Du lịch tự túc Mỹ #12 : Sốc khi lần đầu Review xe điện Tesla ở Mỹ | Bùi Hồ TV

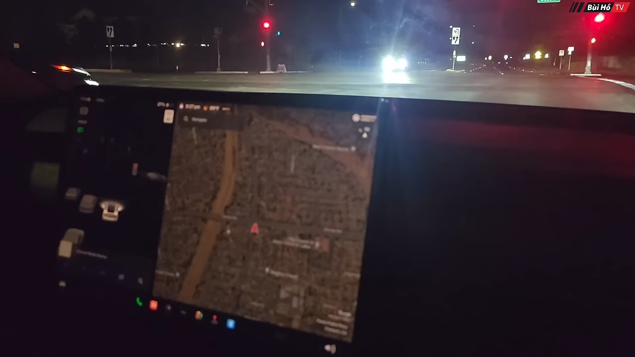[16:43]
Trải nghiệm một cái chiếc xe Tesla tuyệt vời ha. Rồi đó, con mà cán cái lên trắng trắng hả, trời ơi, nó kêu cho mà nó hú lên mà hai hả? Ừ, nó hú. Dạ, đến khi mà đèn đỏ thì chiếc xe nó sẽ tự động ngừng lại. Có nóng, nó hít cái ghế xe.